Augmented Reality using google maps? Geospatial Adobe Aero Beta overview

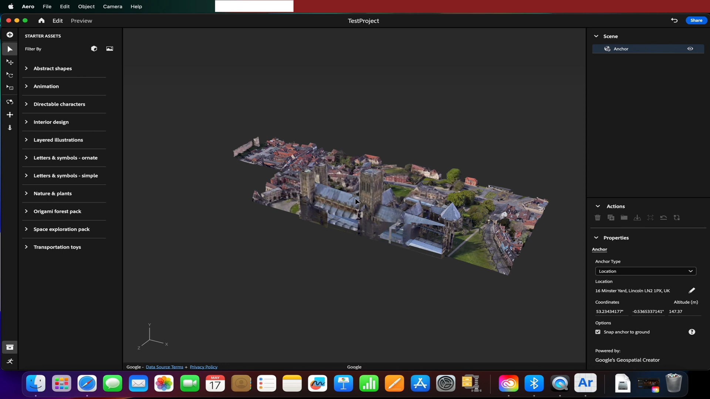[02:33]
like so there we go there's our 3D map our
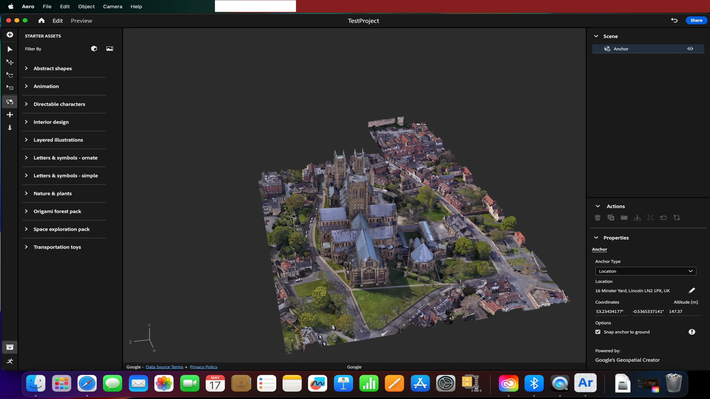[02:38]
3D slice of Lincoln and we're using the cathedral here. This little gray thing here you can barely see is our ground plane so if our model our anchor wasn't the right location we could adjust the altitude so these coordinates here are the coordinates it's taken from this position of this space and let's say I didn't want the space or it doesn't map correctly and it cuts a bit off the back let's say we can go back into the ed tool and we can always re-center or choose a new location and just press select and it changes it for us.
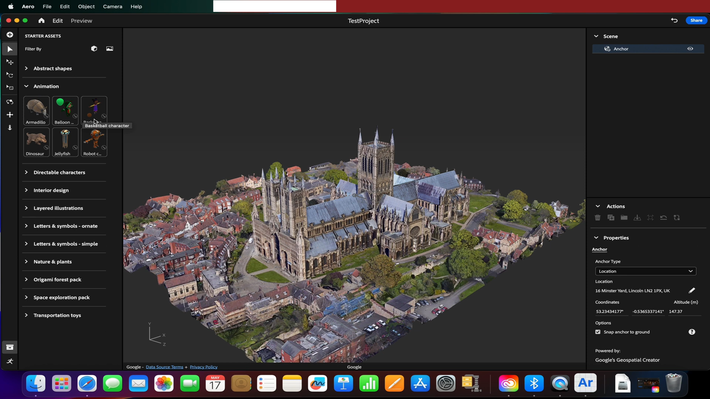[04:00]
it comes with and I'm just going to use those today for the purposes of this exploration video. So we simply will choose our content that we want to be mapped so this anchor is our tracking point so the end user let's say if we want them to scan the front of this building and then to see some 3D elements they will simply scan a QR code and once in that location move their phone their iPhone or Android phone left to right a few times until it kind of picks up the
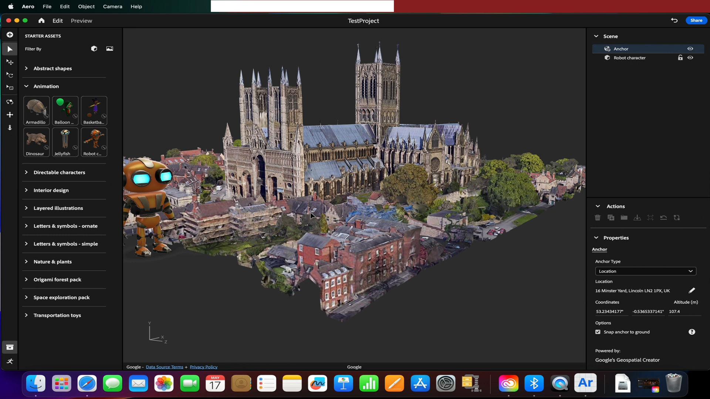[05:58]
height there we go and then I'm just going to move my
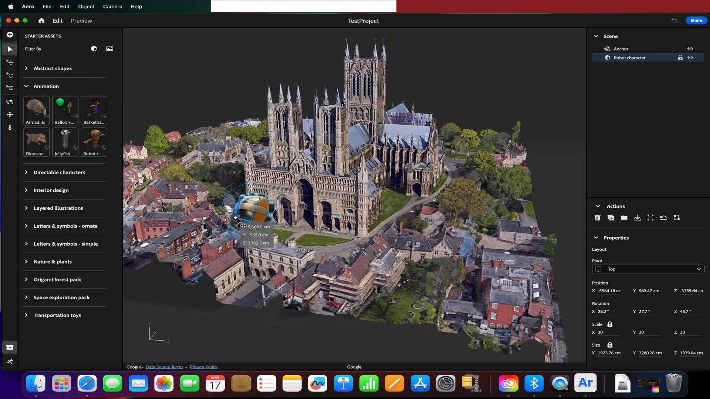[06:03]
robot and have him standing in front of the cathedral give him a little rotation and as you can see
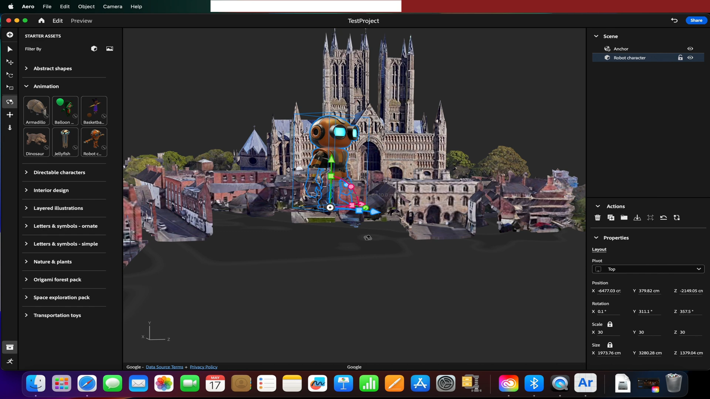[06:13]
he's occluded as long as the 3D mesh data occludes the object it should occlude the thing that we put in our scene